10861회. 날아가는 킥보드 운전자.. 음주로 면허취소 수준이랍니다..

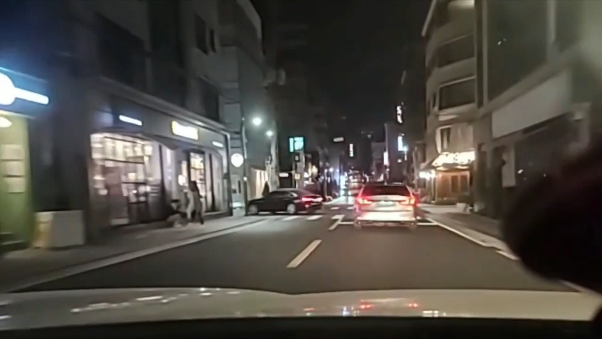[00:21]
앞차, 그 앞차는 좌회전, 앞차는 직진. 나도 앞차를 따라 직진.
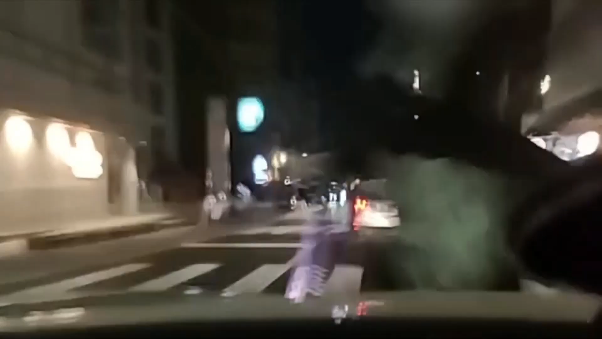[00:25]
그런데 뭐야! 뭐야, 뭐야, 뭐야. 이거 뭐예요? 금방 뭐가 지나갔어요? 여기서 앞차, 천천히.
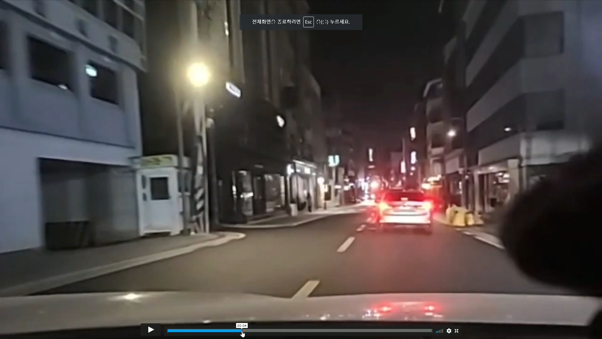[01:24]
불박차가 속도도 빠르지 않고 앞차 따라서 가고 있는데. 천천히. 이렇게.